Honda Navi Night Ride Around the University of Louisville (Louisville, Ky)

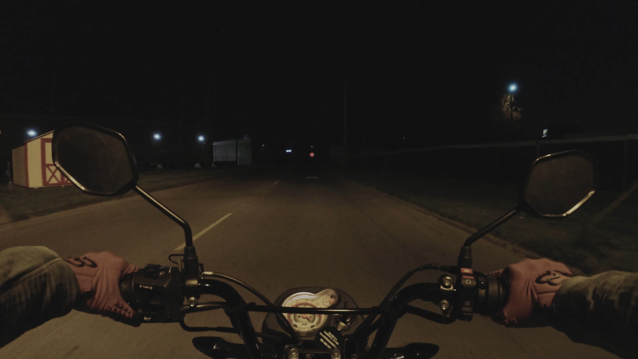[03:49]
And, I'm on, um, what is it? Merriweather. And, I'm about to turn on to East Burnett Street.
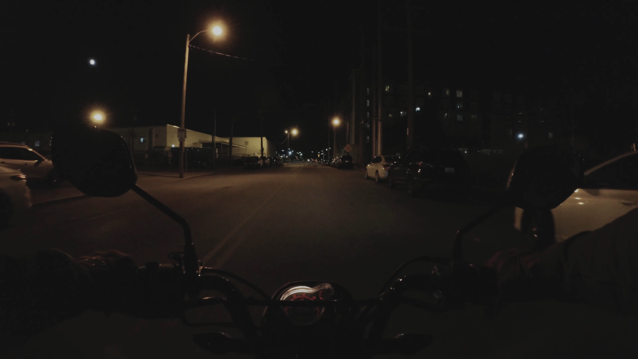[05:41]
I have to be careful when I'm wearing a full-face helmet that I don't knock the camera with the chin piece of the helmet. Poor little outdoor cat just ran through. Uh, because then it's, you know, not great to knock the, uh, gimbal part of the camera. Screw it up. Um, so, that's the really only downside to using that camera is you just have to kind of be careful not to, uh, nudge it with the helmet. I mean, I've done it a few times. It doesn't hurt anything from what I can see, but I figure it's probably better to avoid it.
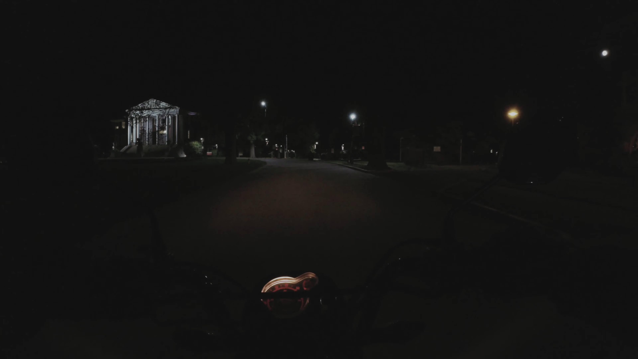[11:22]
A lot of times they'll get stuff here. There's the, the thinker statue, which is over here to the right.
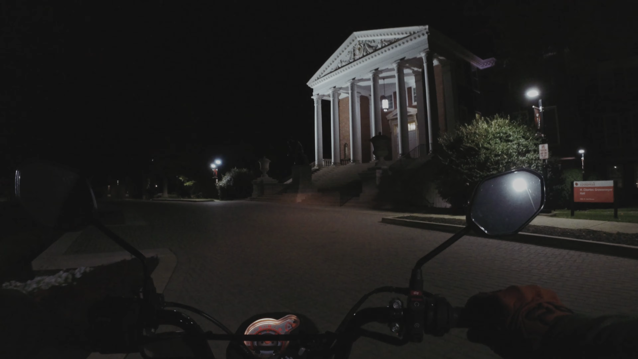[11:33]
It's probably not super visible because it's a statue that's dark and it's nighttime, but, um, it's over here.
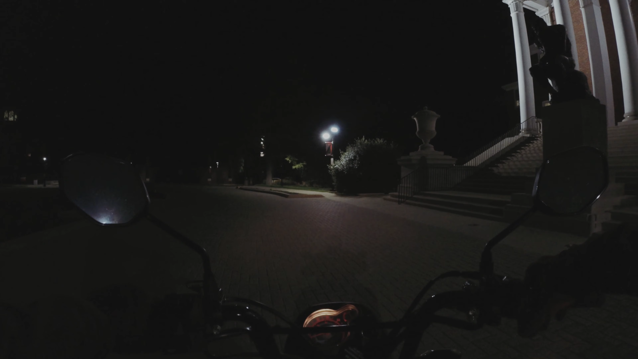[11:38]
There's the, uh, there's the, uh,